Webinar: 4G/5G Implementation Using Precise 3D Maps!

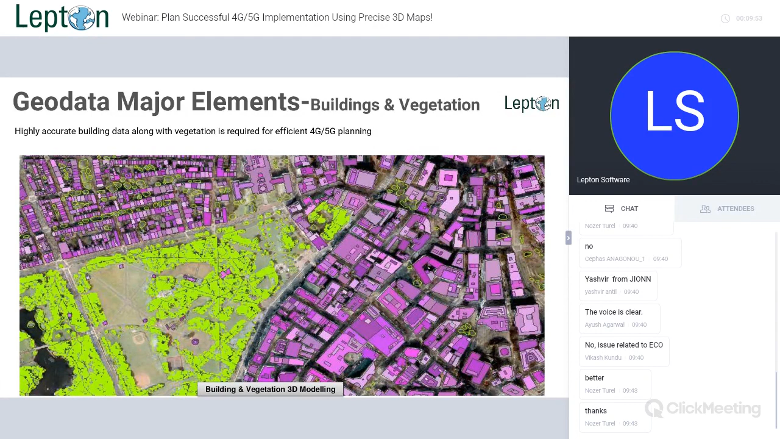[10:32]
So, highly accurate building data along with vegetation is required for efficient 5G planning. And that's why we are here with the building and vegetation here. So, here I am trying to show you the preview of building and prediction plot. As you can see, the screenshot is actually showing you the output
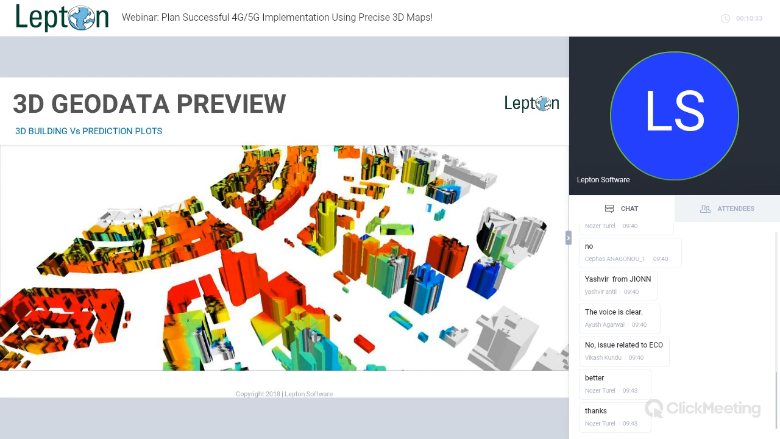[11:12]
prediction plot using 3D building data. So, you can see floor-wise coverage here. So, I actually wanted to show you the result that we get after using the 3D geodataset. That's the vegetation layer, the 3D vegetation layer. So, we actually have tried to showcase the different preview of 3D vegetation. So, 3D vegetation, as I have mentioned, it will be having the polygon for that particular vegetation.
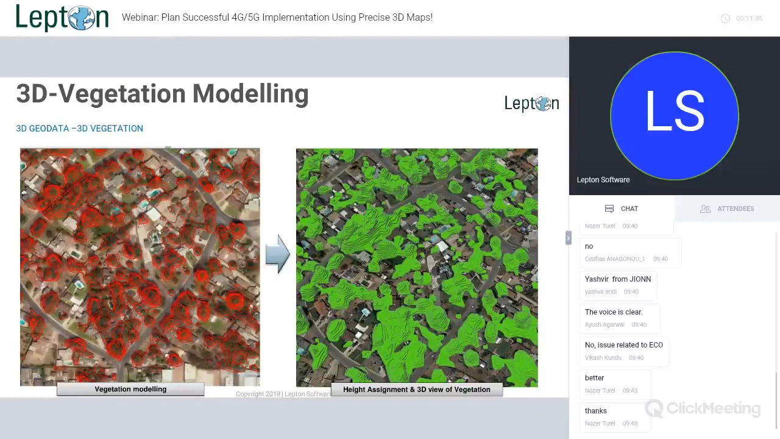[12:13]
We are, in fact, creating different polygon depending upon the variation in height. So, that's the, what you call, pyramid kind of view that you will get in 3D vegetation.
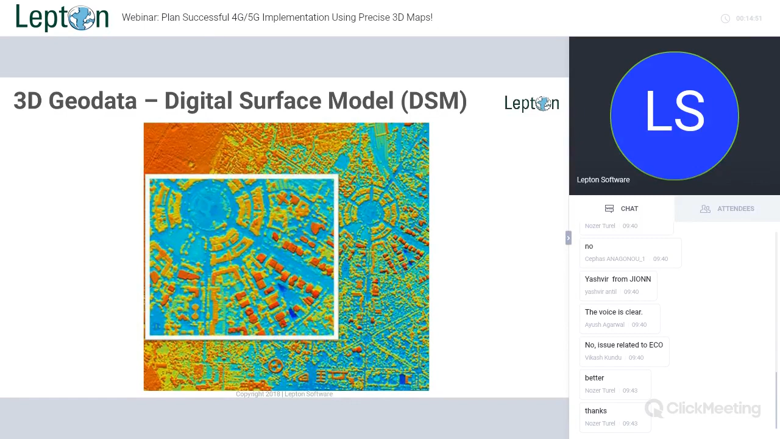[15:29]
So, obviously, DSM is kind of advanced dataset, which is there on top of your DTM layer. And here you have the screenshot for DTM. So, as you can see, the difference between DSM and DTM within the DSM, you can figure out that you will be able to see the buildings or vegetation. I mean, every object that are there over earth surface, you can actually see the height or you can actually see the pattern for those elevated objects.
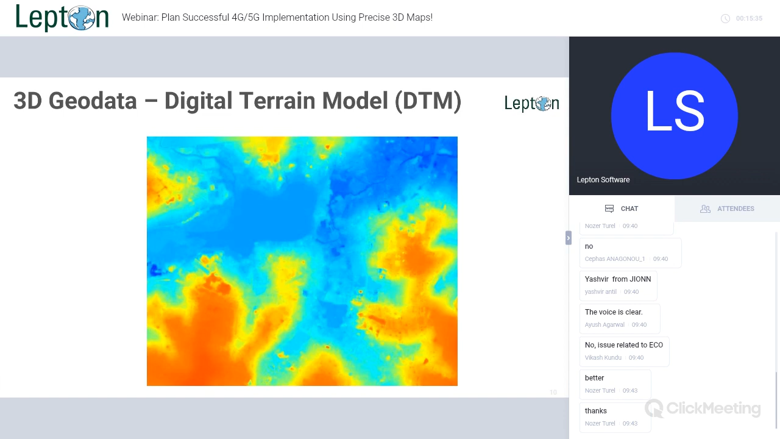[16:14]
Various in DTM layer, you will be only getting the height for bare earth surface. Okay. Now, 3D geodata, 2D linear vector.